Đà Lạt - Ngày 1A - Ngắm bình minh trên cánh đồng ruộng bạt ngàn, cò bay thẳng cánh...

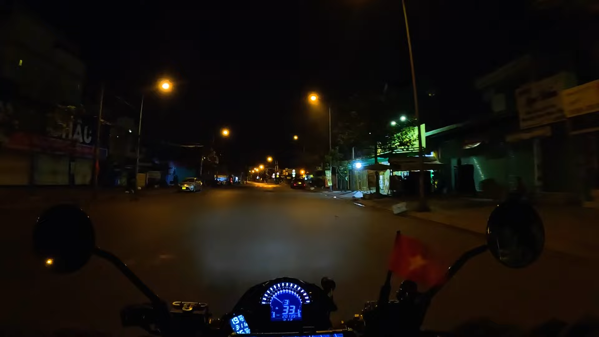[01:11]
Đó, phía trước là đường Ba Tơ, Trịnh Quang Nghị này, cầu Trà Và các bạn. Đó, kết nối giữa quận 5 và quận 8. Và bây giờ mình sẽ rẽ phải vào đây.
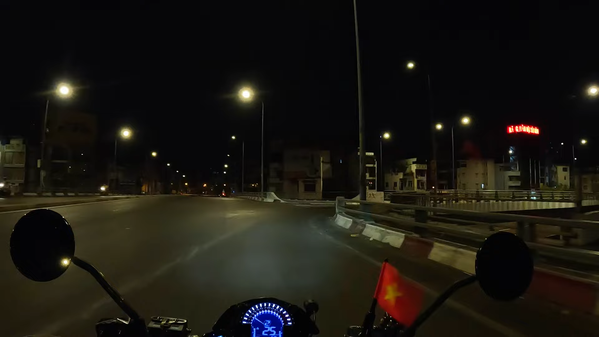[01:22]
Đó, để đi về hướng quận 2. Vâng, trên đường thì không thấy xe máy, ô tô thì khá nhiều. Đây là một cái đại lộ rất là lớn, xuyên ngang qua thành phố Hồ Chí Minh từ Đông qua Tây.
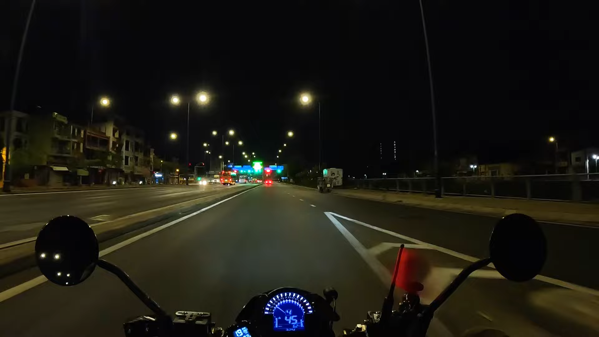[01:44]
Cho nên ngày xưa gọi là đại lộ Đông Tây, còn bây giờ thì đã đổi tên là đại lộ Võ Văn Kiệt. Tuy nhiên thì xe máy chỉ đi được với tốc độ 50 km/h thôi. Đây có bảng đây.
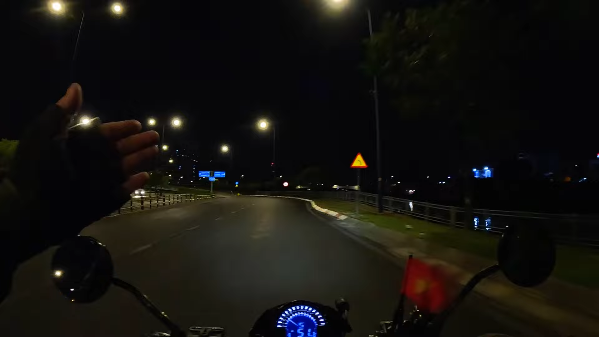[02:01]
Trước là cầu Nguyễn Văn Cừ. Mở thử cặp đèn lên này. Đó.
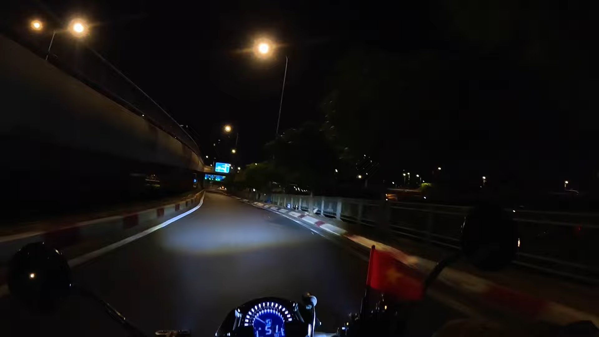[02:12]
Đá bát sinh. Vâng, sáng giờ đi chưa gặp ai các bạn ơi. Xe máy đúng là không có ai thật.
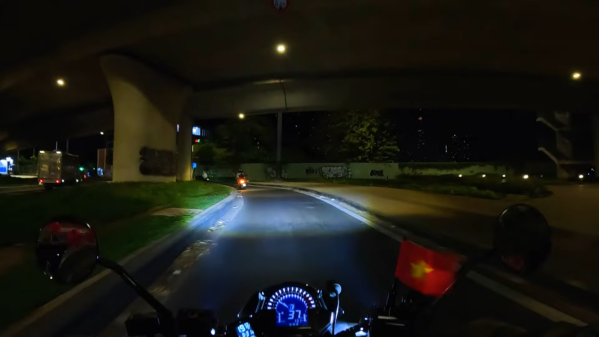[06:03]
Ban đêm mà những nơi thiếu sáng mà mình quay 60 frame giây thì nó hơi tối. Đó, mình quay 30 thì nó sẽ sáng hơn. Tuy nhiên có thể nó sẽ hơi nhòe một chút. Nhưng mà mình quay 60 để ban ngày nó mượt mà. Vâng, chúng tôi đi vào một cái đường hầm nhỏ.
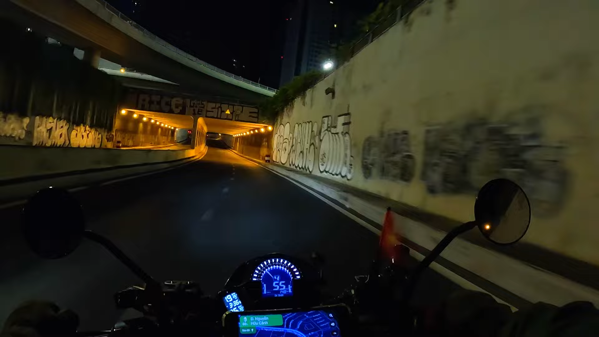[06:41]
Bên phải là khu dân cư Vinhome của gần Landmark 81 luôn.
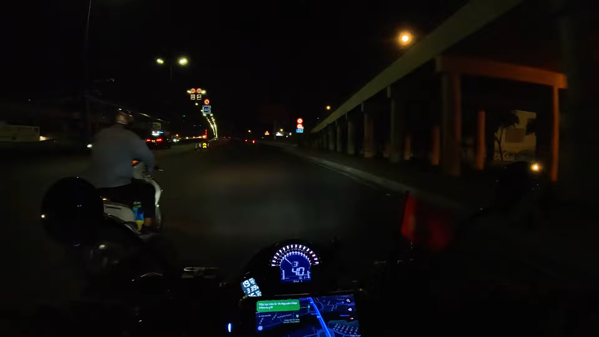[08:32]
Là cầu Sài Gòn cũ á, là ở bên trái. Trạm thu phí Sa Lộ, Hà Nội.
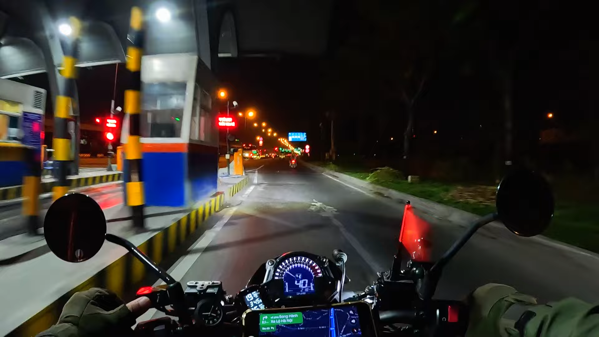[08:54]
Đường khá là đông vui. Khá là đông vui các bạn. Sa Lộ Hà Nội kết nối giữa thành phố Hồ Chí Minh và thành phố Biên Hòa. Khoảng cách khoảng độ 30 km.
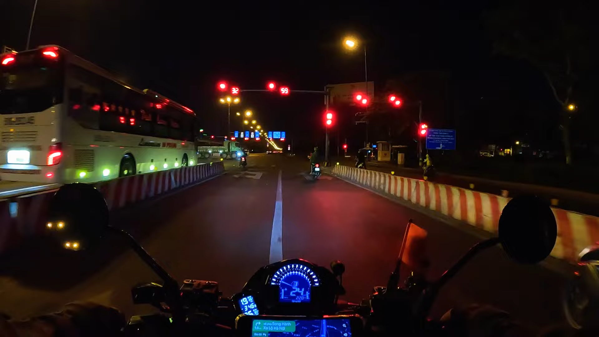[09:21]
Ok các bạn, hiện tại chúng tôi đang ở ngã tư Thủ Đức.
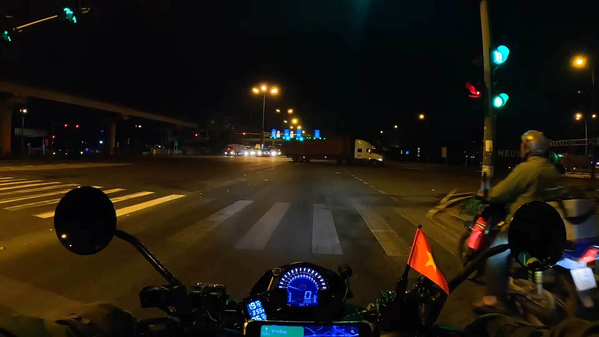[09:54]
Vâng, hiện tại chúng tôi đang ở ngã tư khu công nghệ cao. Đó, bên phải là khu công nghệ cao. đường này rất là đẹp. Đó, và tốc độ là 60 km/h.
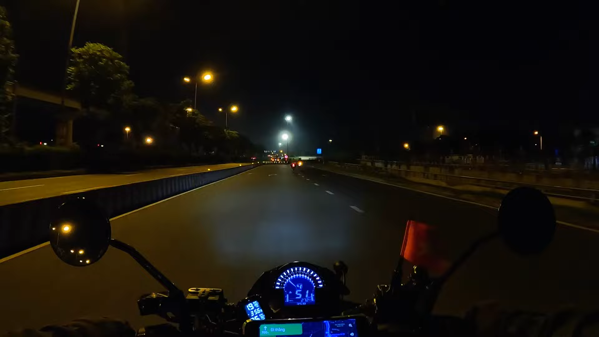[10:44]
Và phía trước là một cái vòng xoay, một cái cầu vượt rất là đẹp, rất là lớn luôn. Đó, các bạn nhìn trên Google Maps cả.
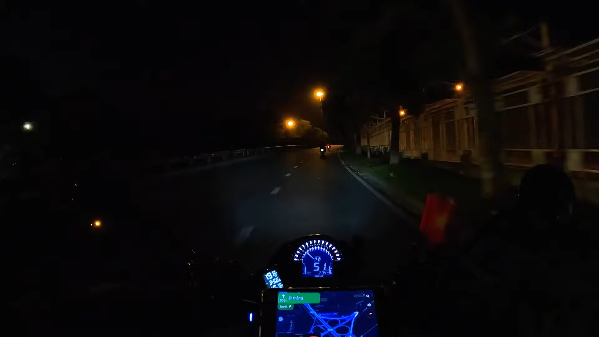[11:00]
Nhìn nó như là bốn cái vòng tròn rất là lớn. Phía trước là một khúc cua cùi chỏ. Cùi chỏ các bạn. Đó, với rất nhiều những cái lằn giảm tốc, lằn giảm tốc.
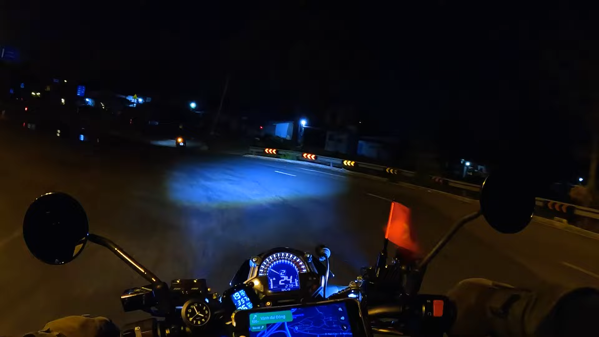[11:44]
Cái chỗ này sao lần nào ôm cua tới đây nó cũng có nước không biết. Kỳ lạ thiệt. Rất là nguy hiểm luôn. Lần nào cũng vậy nha. Suối Tiên. Vâng, khu du lịch Suối Tiên các bạn. Lâu lắm rồi chúng tôi không có vào đi chơi.
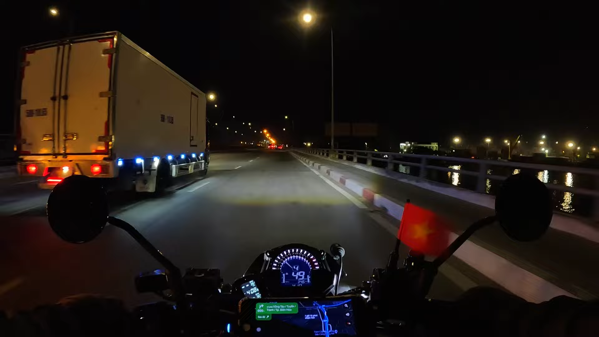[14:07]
họ rẽ phải để đi vào bến cảng ấy, là nó sẽ đi xéo qua của mình. Rất nguy hiểm. Đây là trạm thu phí. Trạm thu phí gần ngã ba Vũng Tàu đây. Nơi đây là các anh em đi phượt, các anh em biker hay hẹn hò nhau ở đây. Lấy chỗ này làm cái điểm mốc. Đó, để dừng xe chờ nhau ở đây.
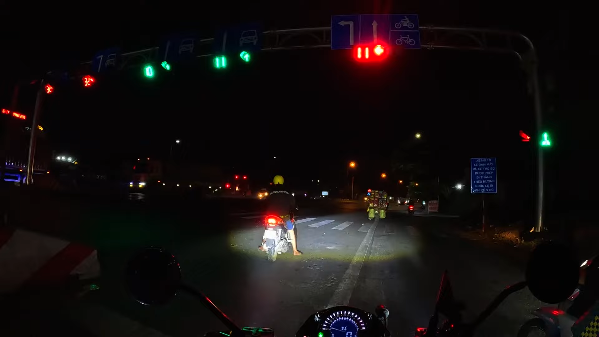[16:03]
để xe tải đi bên kia rồi mình dừng đèn đỏ ở đây đó, xe đi thẳng á, xe máy đi thẳng thì có đèn xanh mở sẵn kìa, còn đây là đèn rẽ trái đó, rẽ trái chỉ có 15 giây thôi các bạn đó, để mình băng qua đây đó. Lúc trước nó không có con lươn đấy là mình hơi lúng túng, hơi khó chạy đó. Bây giờ nó có lươn và có cái đèn đỏ dừng ở đó.